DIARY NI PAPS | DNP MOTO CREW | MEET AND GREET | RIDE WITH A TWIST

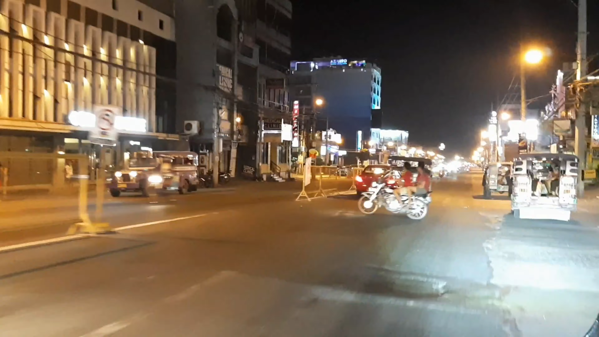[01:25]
At this point, nandito na tayo ngayon sa bandang Azuro Hotel.
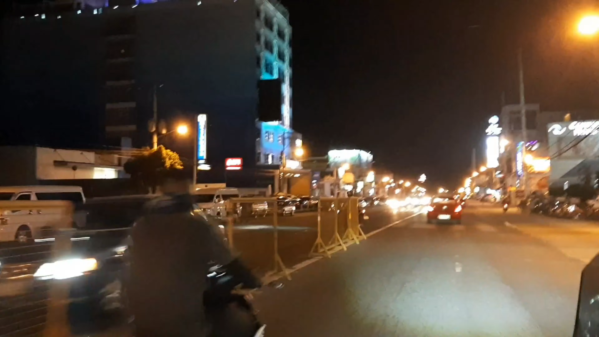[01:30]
I think this is Balibago, Angeles. Shoutout nga pala kay Sir Bok na kasabay namin nagbabiyahe ngayon papuntang San Fernando. Si Sir Bok, part din siya ng Moto Vloggers crew na nabuo ni Dyer ni Paps. So ayun, this is the first time that we met as well. And thank you for waiting.
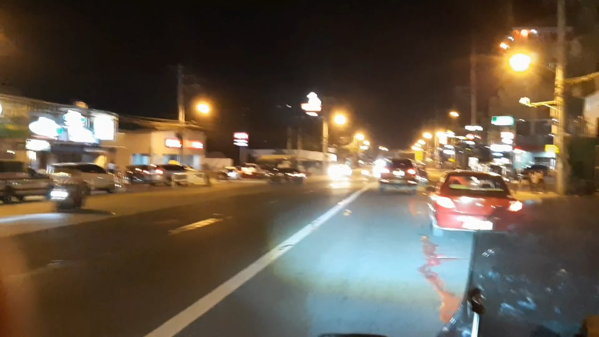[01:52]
Thank you for waiting! Call center lang. No, but seriously, thank you kasi may kasabay kami na pupunta doon. So since may twist nga yung first ride, pati yata yung meet up dun sa group chat, medyo nagkakandalituhan or pa-secret pa rin daw kung saan magkikita-kita. So ayun, may kasama kami maliligaw just in case,
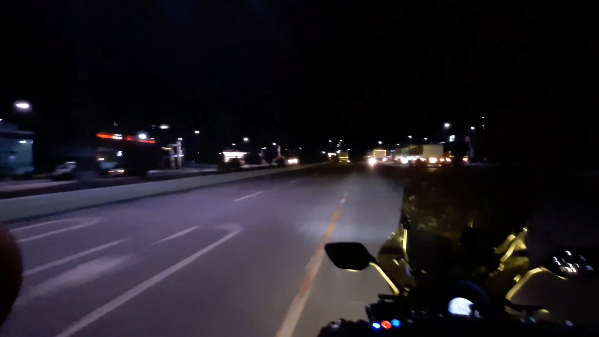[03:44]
ang isasagot ng mga kasama namin is secret. So, pati yun, pa-surprise, pa-secret, hindi namin alam. Bahala na talaga. And now, malapit na yata tayo sa SM Pampanga. Yung malaking SM, o yun, basta, yun na yun. SM Pampanga nga yata. Basta yung tapat ng Robinson Star Mill.